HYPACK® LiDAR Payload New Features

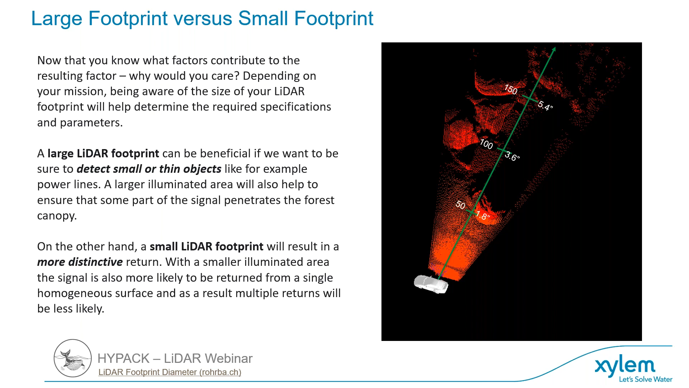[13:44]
Something I like to talk about, even before we talk about the LiDAR system, the payload, because this is inherent to all LiDAR systems. Any system, whether it's on a boat, a drone, any other laser scanners that you might be looking at or using, this is something to be aware of. So, this question has come up extensively since the first version of the HYPACK payload was built.
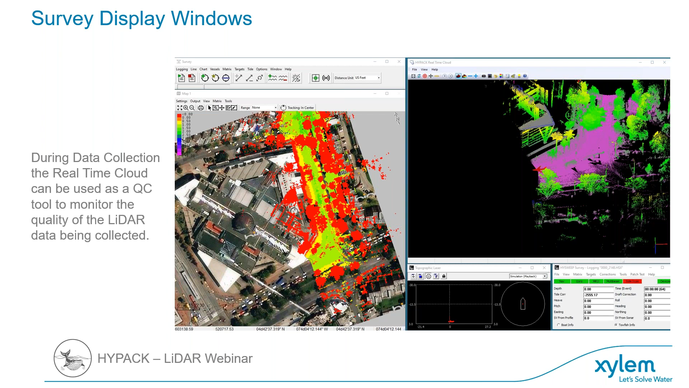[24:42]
So it gives me a visual indication that I'm getting pretty good data. If I had a roll issue or something was going on with my data, you'd notice that it would change color throughout that data set. So in this case, the buildings are lining up really well with the aerial photograph that they downloaded so that they could see where they were going and which roads they were on.
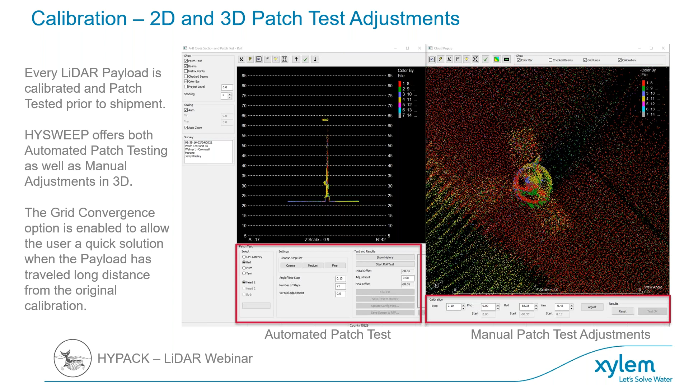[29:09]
To turn this on when you're in MBMAX 64 and HYPACK 2021, the top right, there's a checkbox for calibration. If you check that box, you get that menu at the bottom, something that we've added this year. All right. LiDAR data sets, the amount of processed data points. So we process our LiDAR data in MBMAX 64. It's the same software that we use for our multibeam. It handles the best data that we can process. What you can see here is this was 6 lines of LiDAR data.
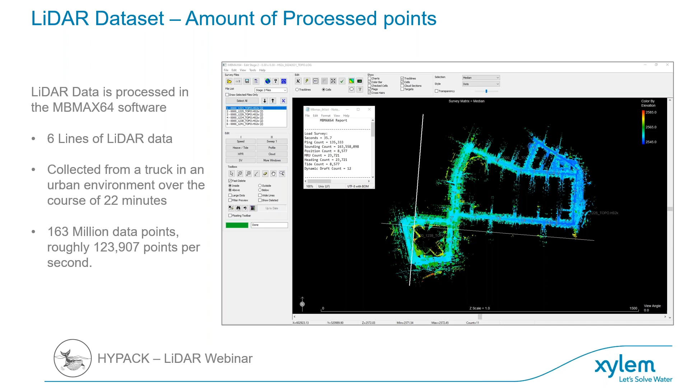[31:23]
123,900 are true, actual object data points, not theoretical samples. So 123,000 to me was pretty impressive per second as that rotates. Let's talk about my favorite way to edit the data. When I edit the data, I edit it in a cloud window. So when I'm processing LiDAR data, I don't use the sweep window as much. I'll use the profile later. But what I like about the cloud window, you'll notice in the background, we have MBMAX 64, half red and half green. In there, you have these cloud sections, which are the squares. They're 100 foot by 100 foot squares that I've just set up user controlled size.
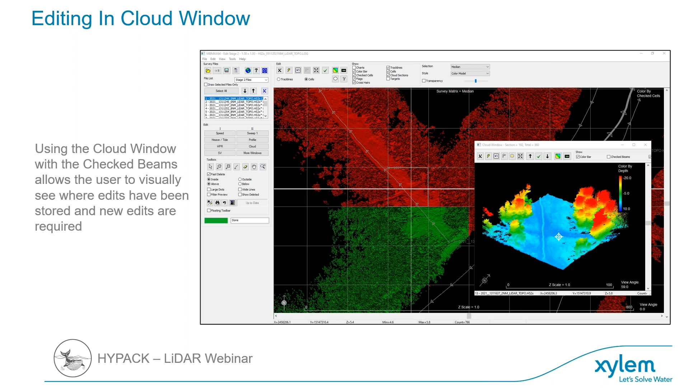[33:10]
It's a really cool tool that not a lot of people know about. And for editing cloud data or editing LiDAR data, you're able to edit in 3D, which to me lets you process more data quickly and helps out in the long run. So once I've done my calibration, we'll go back to here. We can save a calibration file.
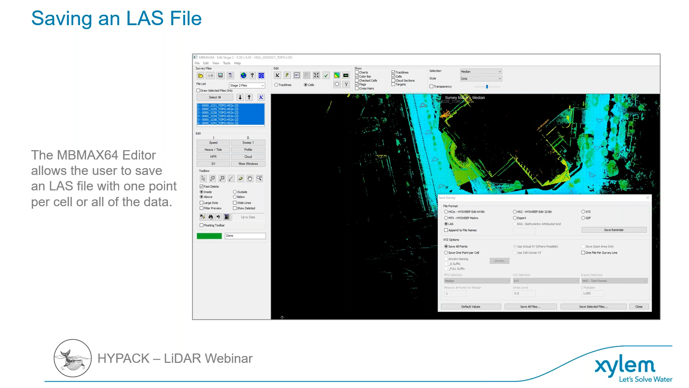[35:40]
It gives you a nice way to look at things. You can see paint stripes or markings on the ground. Other things pop out at you when you use the intensity values. LAS is the standard format that a lot of people use. So we have that in our software that it's able to be brought out.